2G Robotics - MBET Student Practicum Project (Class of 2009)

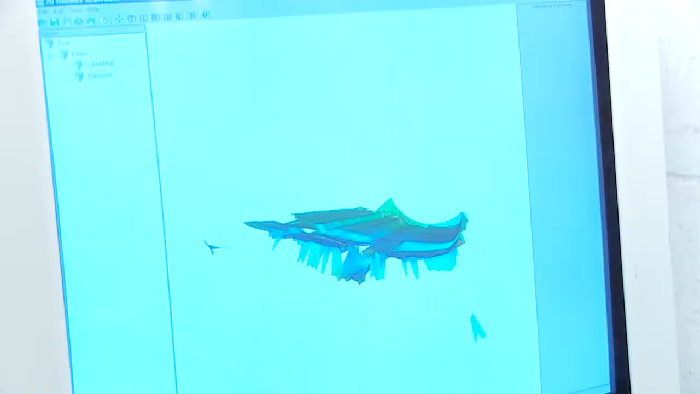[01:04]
This is some of the data that has been collected with the laser scanner.
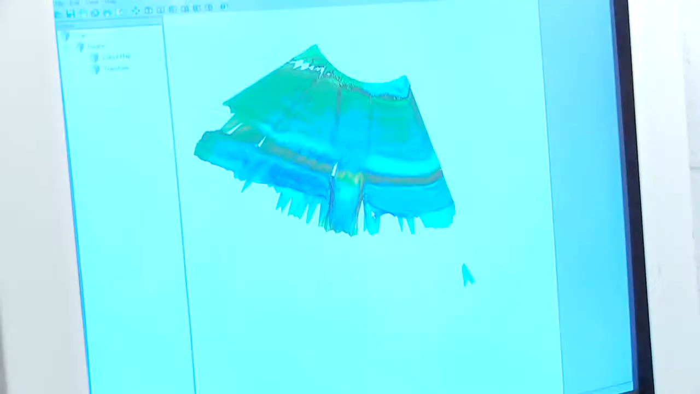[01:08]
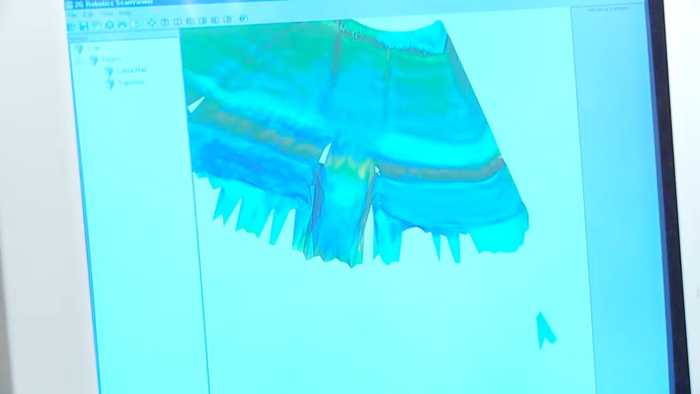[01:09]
Move it around, zoom in, pan across, measure distances, export this model, design something, repair it.